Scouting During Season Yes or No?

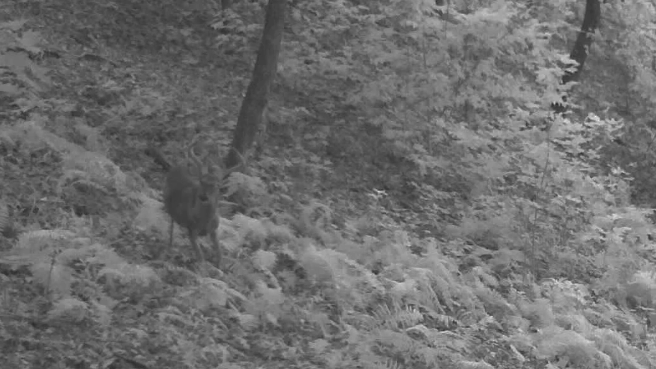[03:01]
him one-eyed jack got a picture of him in velvet he looks like he's blind in one eye um the tail but one eye don't glow like the other one